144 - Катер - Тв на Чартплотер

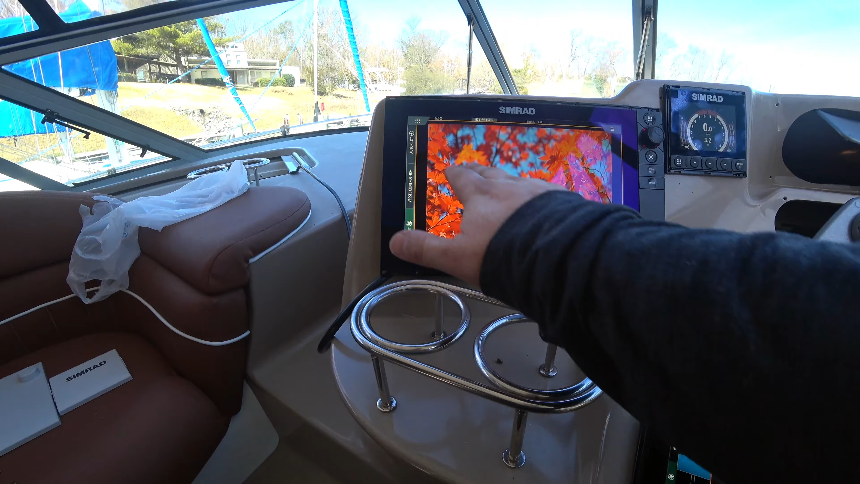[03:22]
А можно, например, запустить вот в таком режиме. То есть, вот здесь телевизор будете видеть, карту, радар.
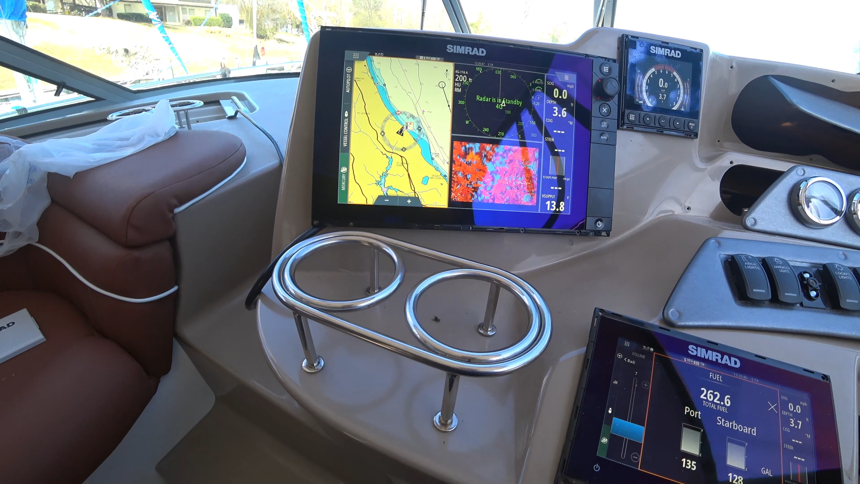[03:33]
Сейчас запустим радар, чтобы он начал показывать.
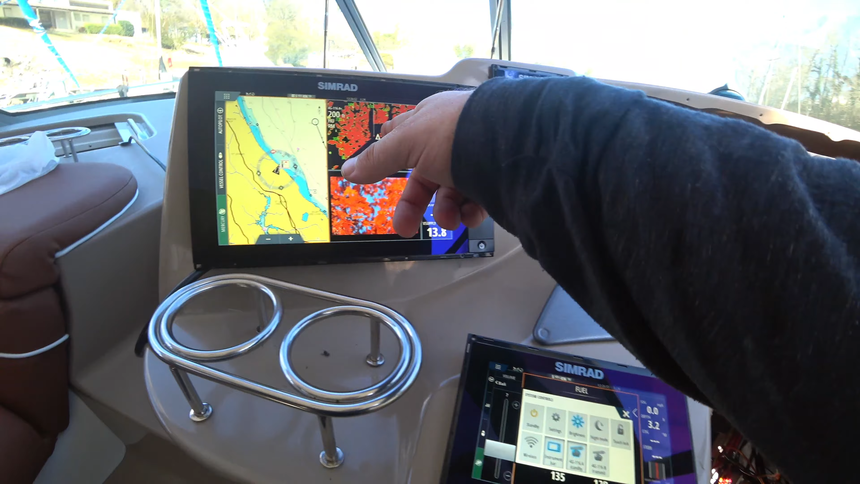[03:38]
Видите, я могу запускать отсюда, а картинка сюда пойдёт. Вот, говорят, опасность, Toy4U, очень опасно сближён.
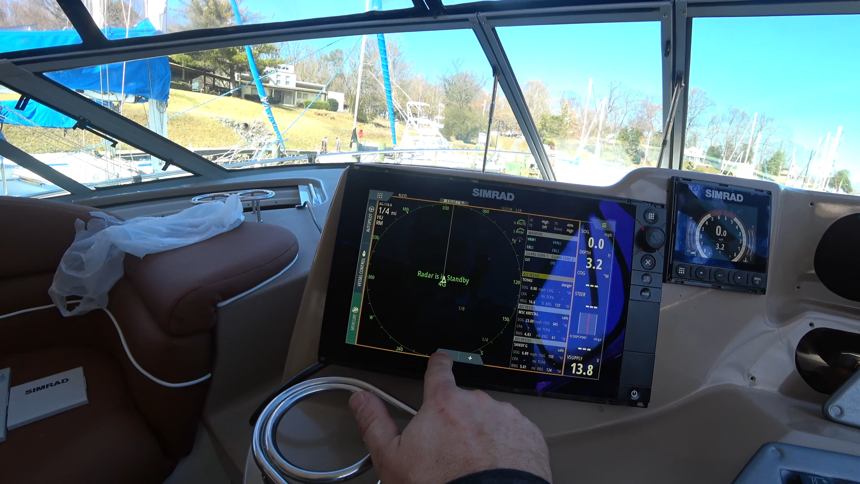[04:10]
Надо либо отдалить здесь радар, они будут видны тогда. Вон они, вон они идут, видите. Те сюда. А меня он видит просто...
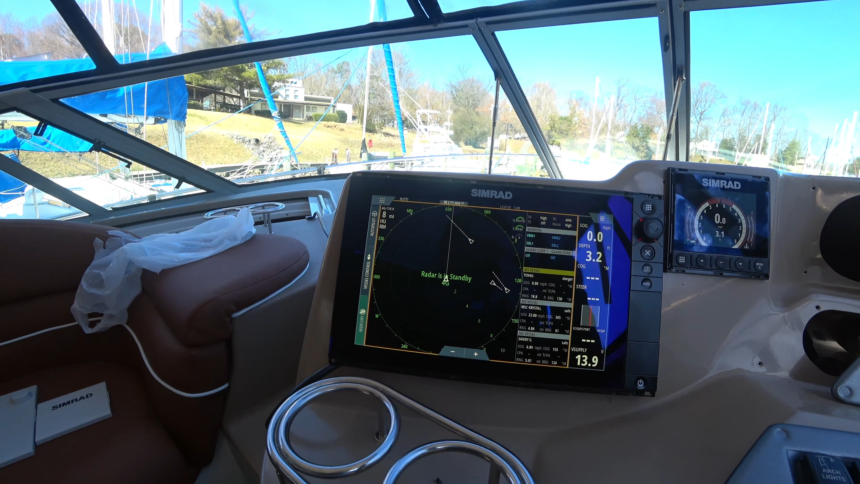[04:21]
Я тут всё в настройках играюсь, и опять снёс MMCI свой в чарплоттере. Поэтому он меня видит как опасность. Потому что скорость у меня ноль.
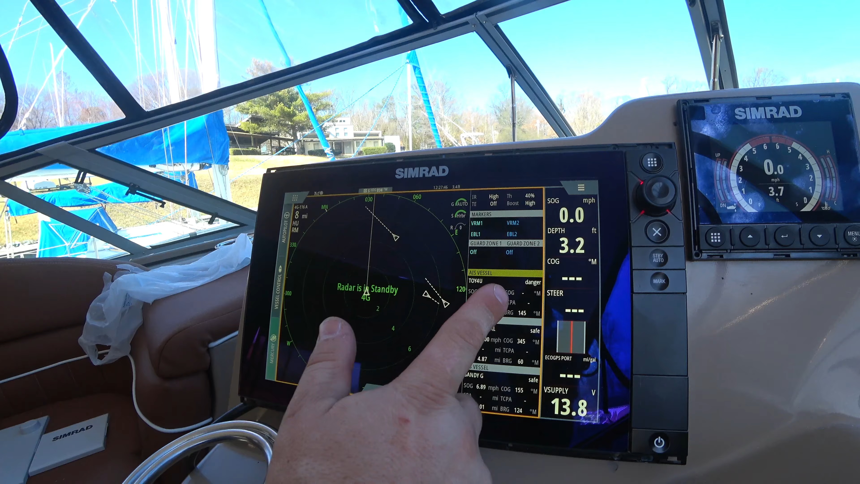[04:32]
Видите, очень близко нахожусь. Вот он. Считает, что я вот здесь прямо и нахожусь.